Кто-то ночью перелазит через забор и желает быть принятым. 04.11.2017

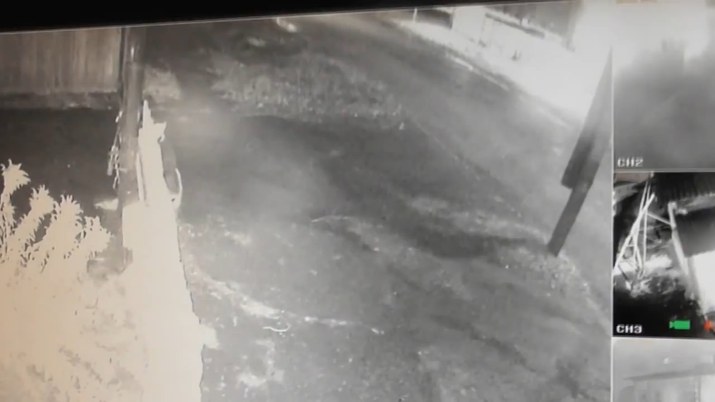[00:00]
Вот ночью кто-то пришел, звонит. Вот кто? Такая голова, и что-то у него там непонятно.
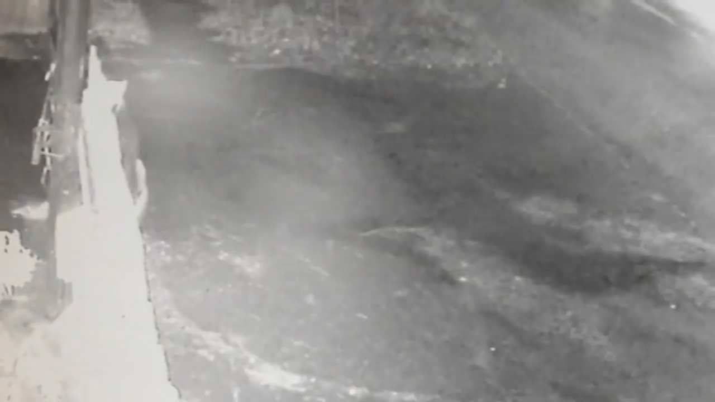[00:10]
Что-то какие-то с бородой, что ли? Да, нам зачем выходить-то?
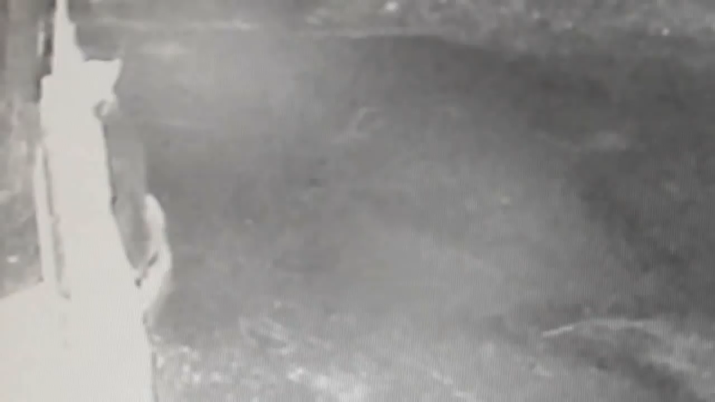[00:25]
Так. Совершенно непонятно.
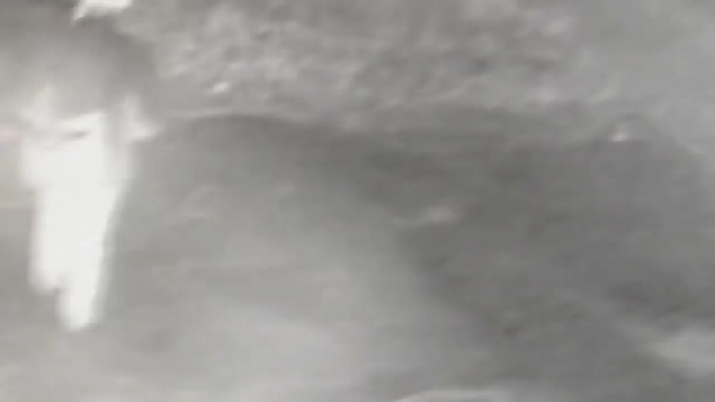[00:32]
А кто такой? Пошел. К соседу. К соседу зашел. Ну и пускай. Ну, видно, что не наш человек.
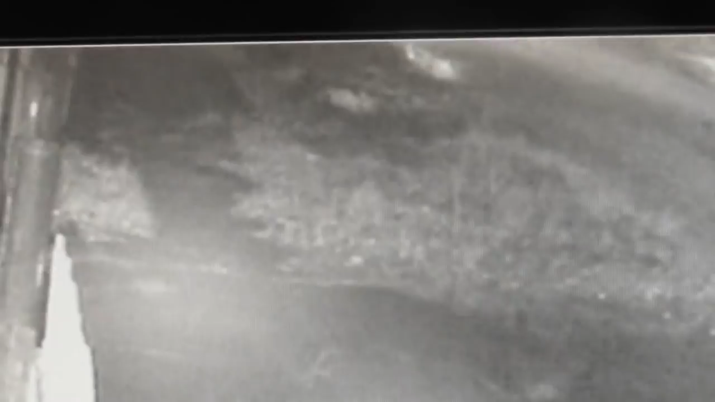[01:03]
Если бы наш был, он по телефону брякнул. И куда он пошел-то? Я выключаю тогда. Мне тут зачем он? Ты стенки закрой, наверное. Так, иди скорее, закрывай. Быстрее, он идет быстро.
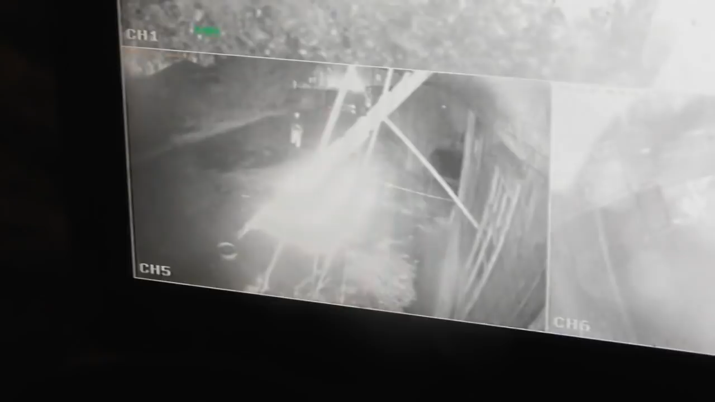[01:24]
Под окно. Он подошел, перелез здесь и не там, а пошел искать, где меньше. За домом зашел. Он должен в окно посвящать. Сюда? А? Сюда? Ну да.
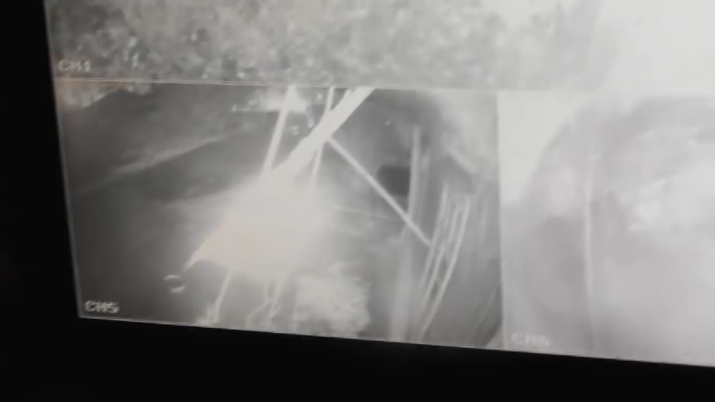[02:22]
А Дробот не собирался приехать? Еще ради ночи-то. Куда он потом? Дробот. На-ка, снимаю здесь, вот, держи так, а я это увеличу.
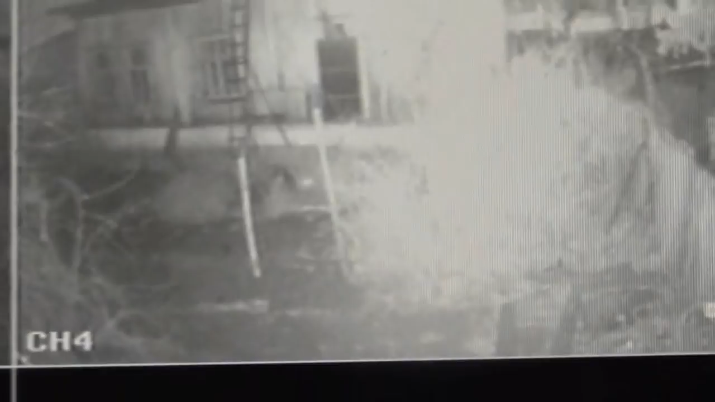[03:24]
Потому что это будет на весь экран. Сейчас надо увидеть, где он. Он шагнул сюда, за дом.
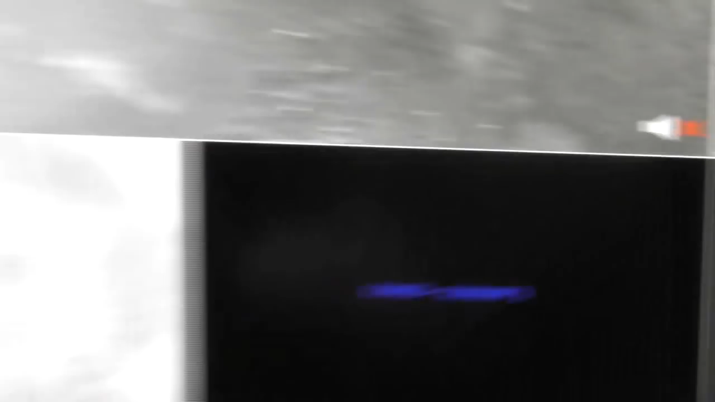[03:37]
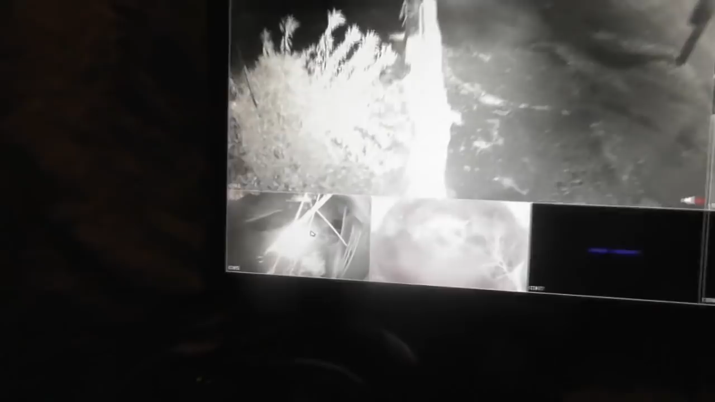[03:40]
Вот он. Нет, это, гляди.
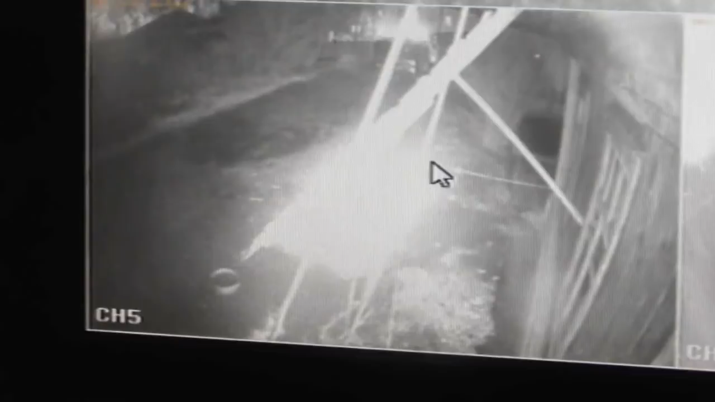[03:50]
Этот идет мимо. Это как будто бы сюда не касается, да?
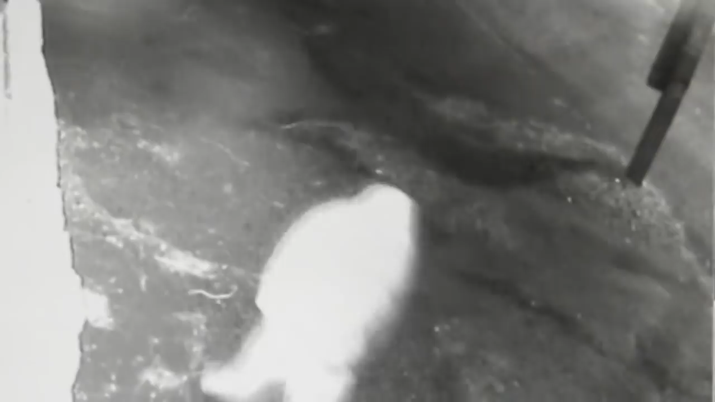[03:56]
Нет, это просто так прошел. Он там должен выйти.
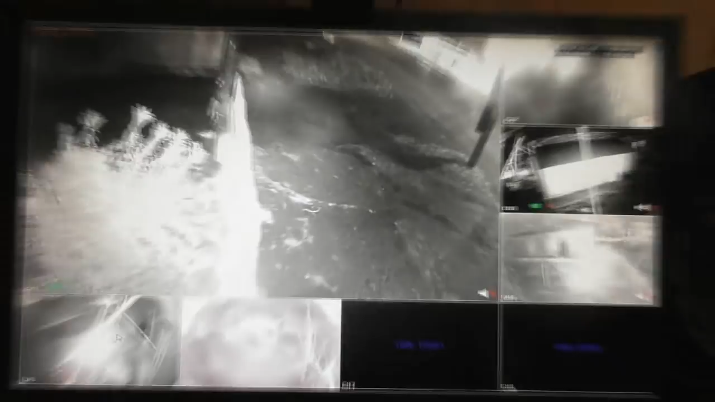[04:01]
Вон там, вон, вон он, пошел. Вон он, вон он, вон он.
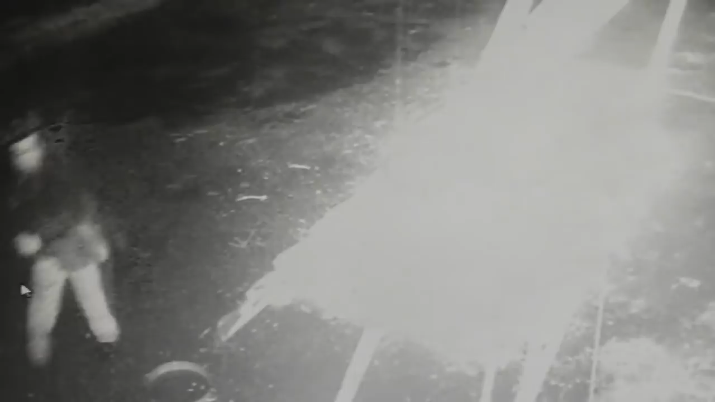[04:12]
Идет сюда к нам, да? Я говорю, с бородой.
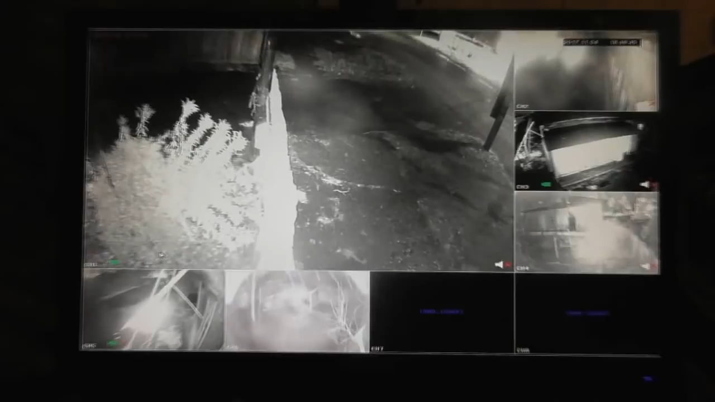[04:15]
Только непонятно, кто это. Вот он подходит.
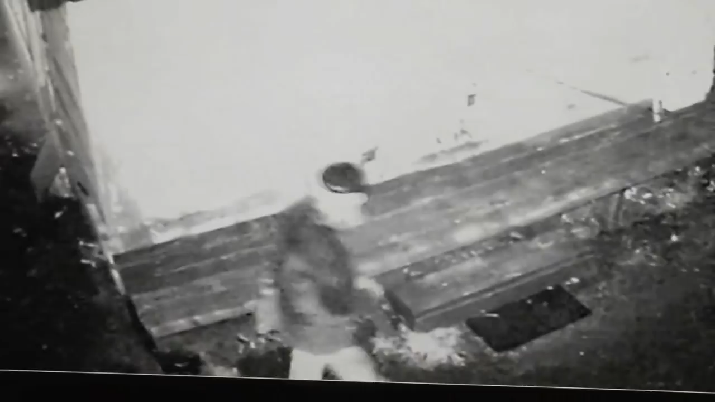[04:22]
Это кто-то откуда-то приехал. Сейчас. Все, к Надежде пошел? Да.
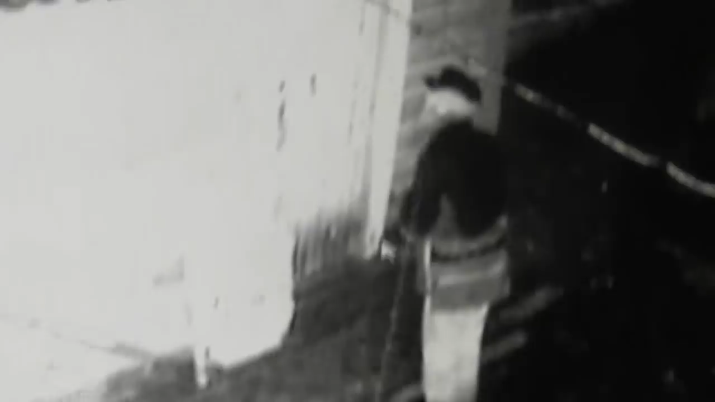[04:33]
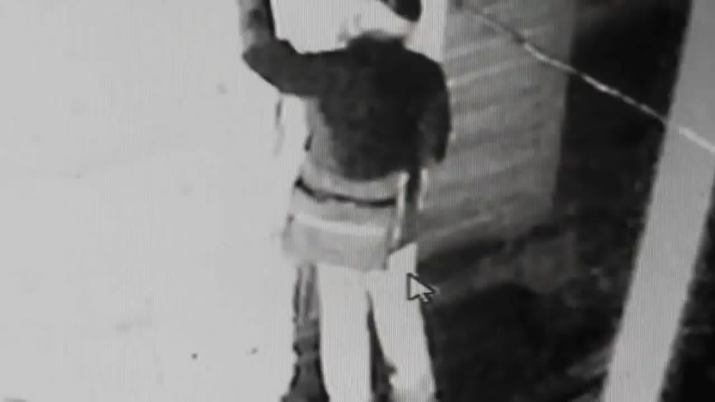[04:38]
Звонок. Вот здесь, вот это вот может быть. Это открой.